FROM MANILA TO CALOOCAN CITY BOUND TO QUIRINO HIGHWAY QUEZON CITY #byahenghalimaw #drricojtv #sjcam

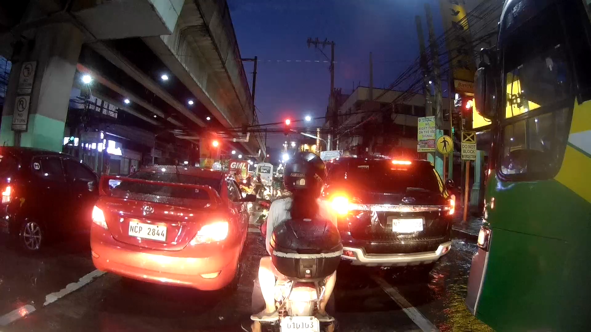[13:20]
Avenue. Ito yung diba na rin, ano? Traffic dyan eh. Tayo sa likod ka dyan.
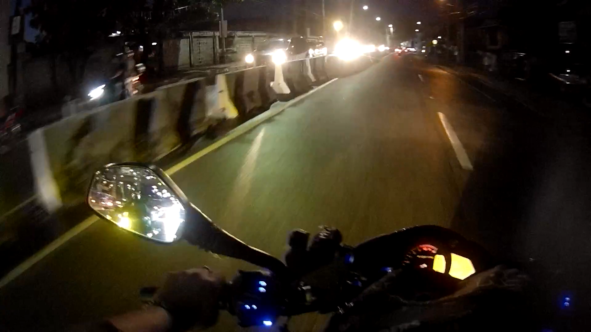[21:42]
Guys, Quirino Highway naman, dito sa Quezon City. Bali kami kayo ng Manila. Ayun, Quezon City naman.